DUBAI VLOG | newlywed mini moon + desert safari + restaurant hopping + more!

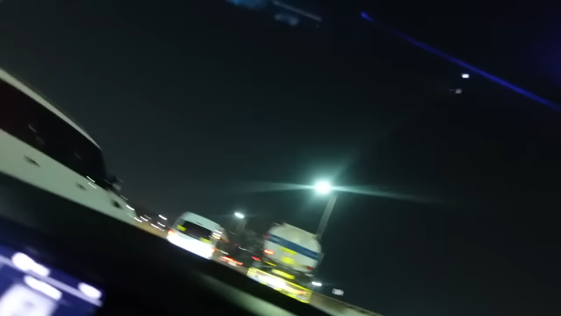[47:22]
This truck is literally like, I don't know if you can see.
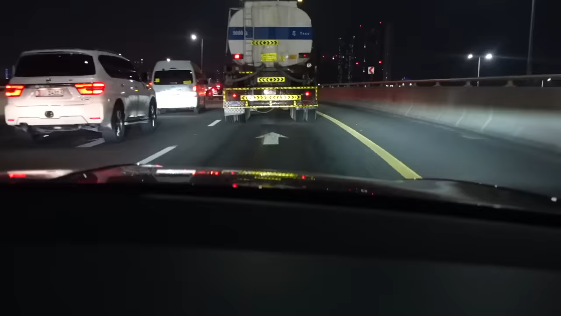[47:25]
Does he know that that's happening? It's literally leaking.
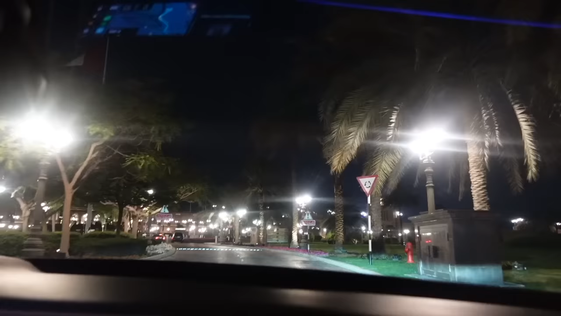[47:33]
I don't understand. That looks quite scary.